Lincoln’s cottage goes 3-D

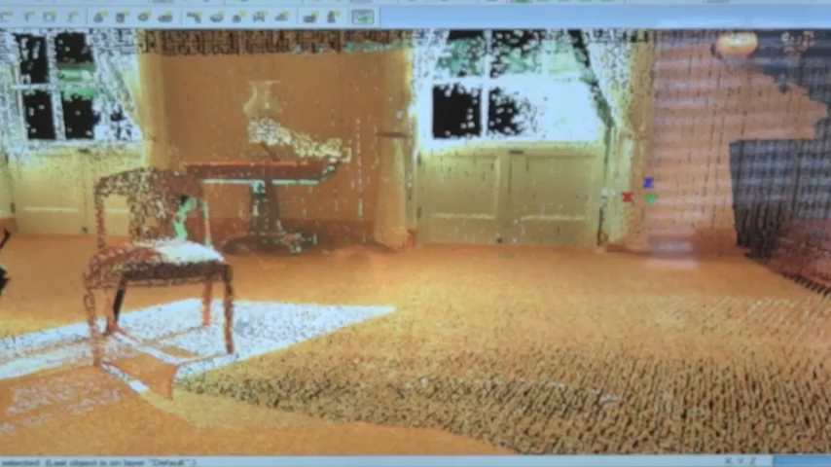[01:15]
And so I can move around inside it. I can zoom in and out.
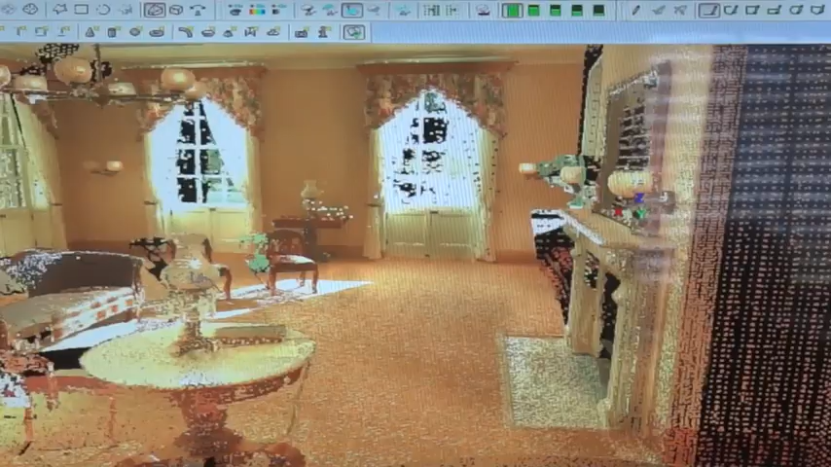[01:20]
What we can do is then later go back and take measurements if we need to take any measurements.